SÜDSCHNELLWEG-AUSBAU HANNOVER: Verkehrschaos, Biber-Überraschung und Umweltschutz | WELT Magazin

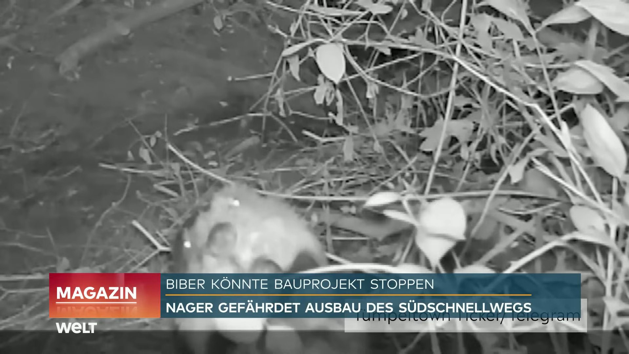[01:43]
Und dass es zwei Tiere sind und dass sie regelmäßig an der gleichen Stelle abtauchen, deutet darauf hin, dass die beiden eventuell dort einen Bau haben oder Fortpanzungsverhalten vorherrscht.